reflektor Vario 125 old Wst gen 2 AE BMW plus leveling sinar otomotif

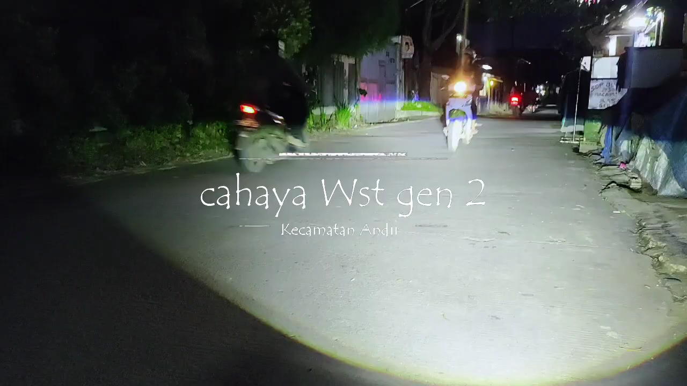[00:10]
vario 125 bohlam WST sorry gen2 dua buah
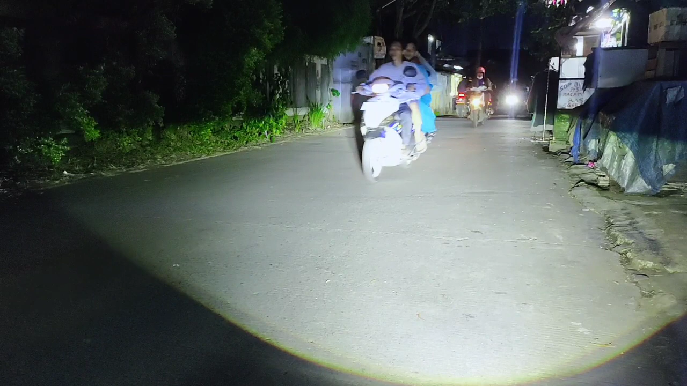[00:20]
cahaya dekat dan jauh mana jauh ya ini lampu jauh ini lampu dekatnya plus leveling ya ya ini dia tuh kita tes leveling Oke untuk cahaya nanti di belakang saja